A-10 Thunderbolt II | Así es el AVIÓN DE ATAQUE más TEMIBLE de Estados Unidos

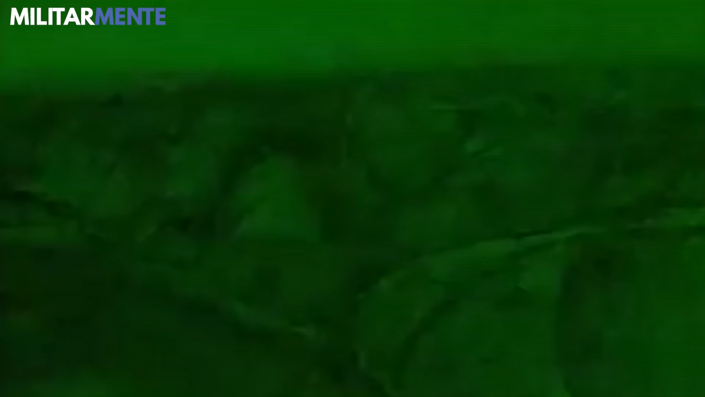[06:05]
cuenta con sistemas de imágenes de visión nocturna y de navegación manual como